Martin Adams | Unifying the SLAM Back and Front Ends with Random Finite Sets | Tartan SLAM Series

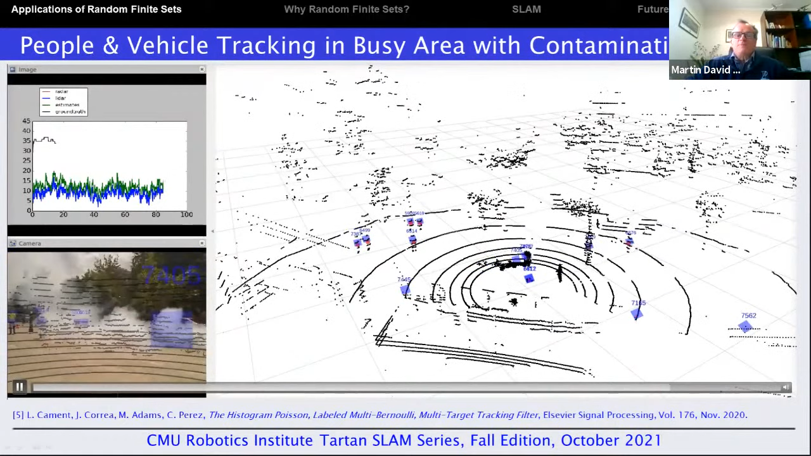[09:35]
And we also introduced contamination into this with one of these fog machines that you see at discos and things, which you can see corrupting the data. And the idea here is that the radar is then providing help within the sensor fusion algorithm to still maintain many of these tracks. It's by no means perfect. Sometimes the numbers change when tracks cross, which they shouldn't do.